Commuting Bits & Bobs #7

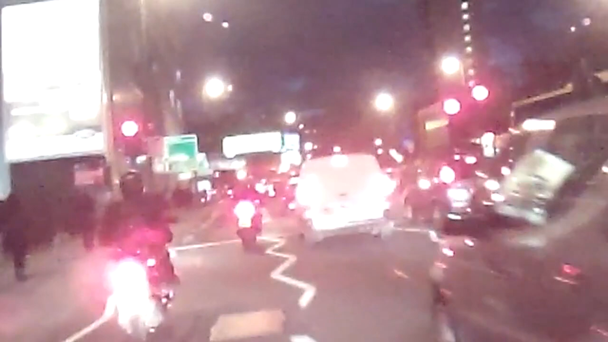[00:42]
That guy locked up his rear, I'm pretty sure he did.
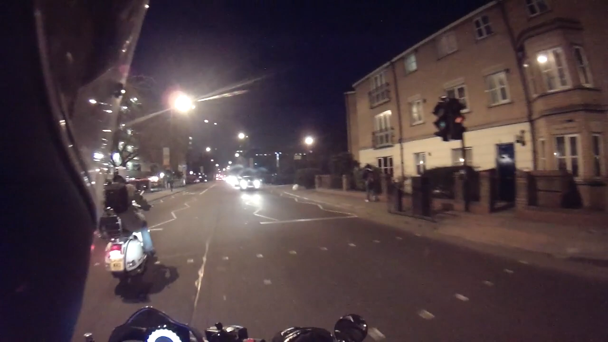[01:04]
Easy boy.
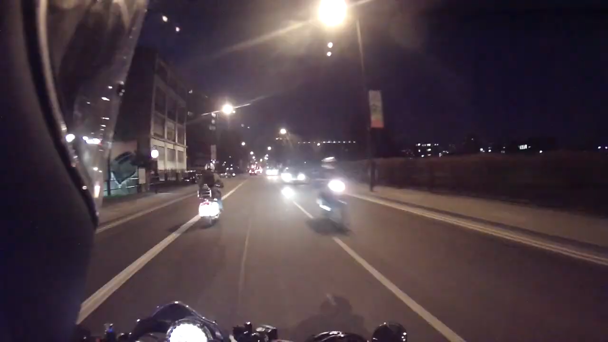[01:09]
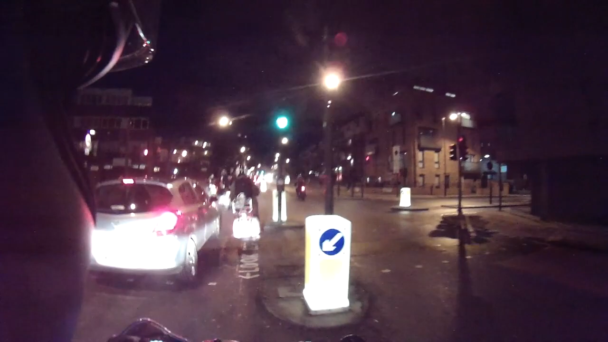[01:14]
Okay, that guy gives zero f**ks.
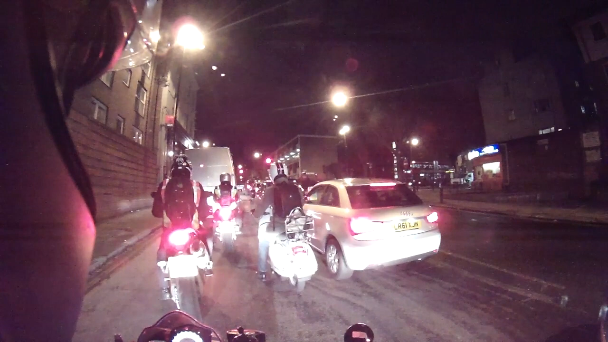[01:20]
I'm just curious, you know this Vespa here? Because you know what are breakers? It just keeps going back and forward, rolling back, accelerating back. Yeah, whatever floats your boat mate.
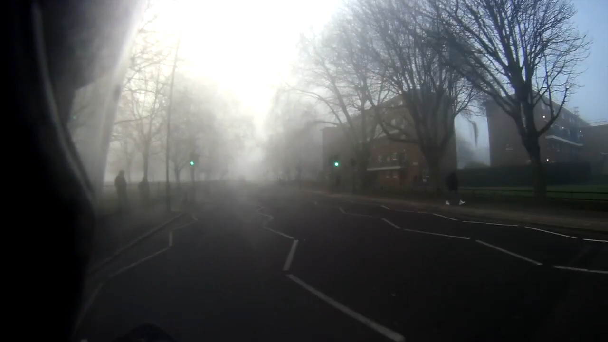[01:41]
Whoa! Okay, yeah, this is some serious Silent Hill territory. Aww, how sweet. They left the space just for me.
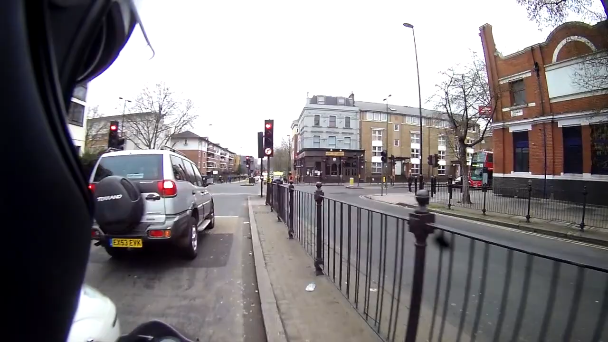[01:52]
Thank you.
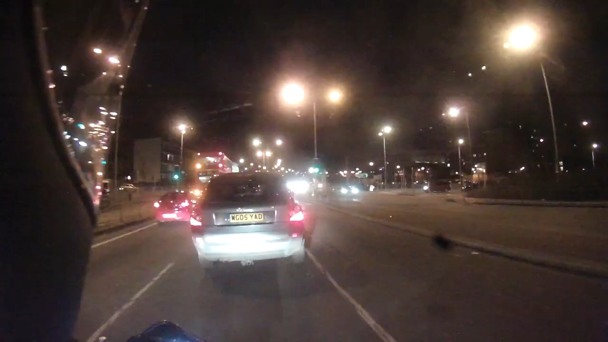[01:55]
That's one way to carry a plank. Nice boy.